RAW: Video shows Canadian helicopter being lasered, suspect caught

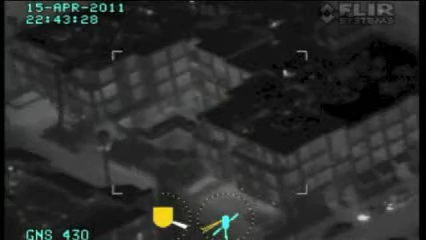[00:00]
hey the hell is that laser green laser right side right side your side okay
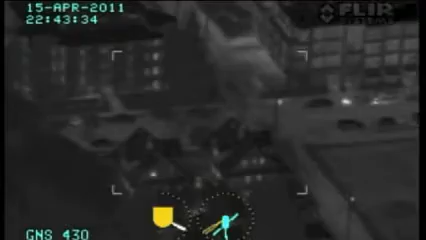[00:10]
where is it Kingsway is the angled street where's just this side of Kingsway
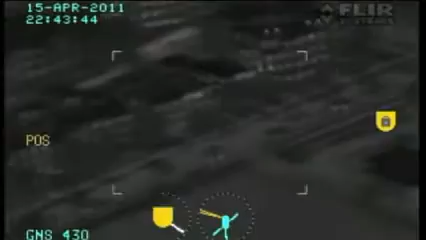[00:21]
and the major is Maine sorry the major is Maine yeah so it's east of Maine
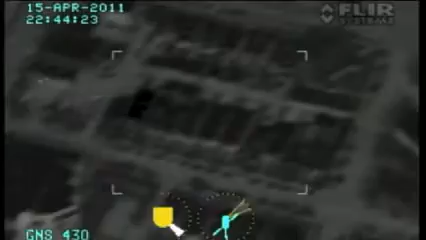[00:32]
there it is I got it on the street okay I got it now air
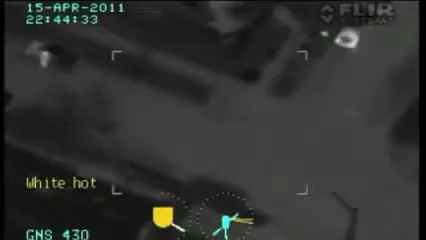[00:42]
to he's in a vehicle yeah we're over that Broadway and Prince Albert
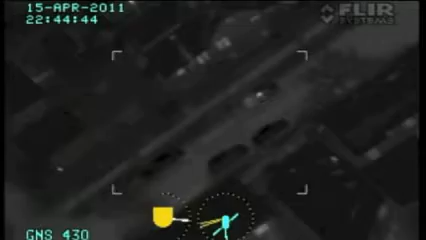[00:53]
look we got a guy who's lasering us he's just gotten into a vehicle he is just north of Kingsway give you just by 12 okay and
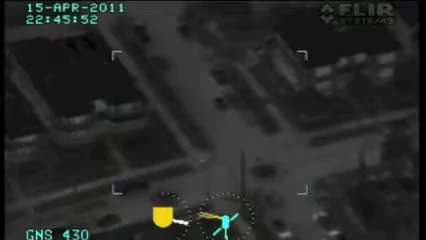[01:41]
you guys are close I'll be able to give you a cross street here better in a second yeah it is just northbound now on whatever street is that I saw the PC there at Maine and Kingsway but he's heading southwards Kingsway now it
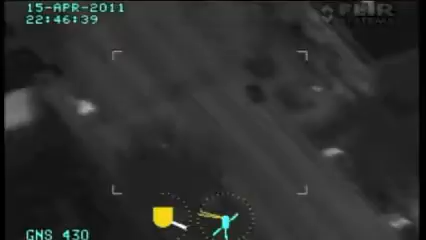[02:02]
appears to be a light-colored sedan I think he just went past where that Toyota dealership is on the wedge he's coming right up to the PC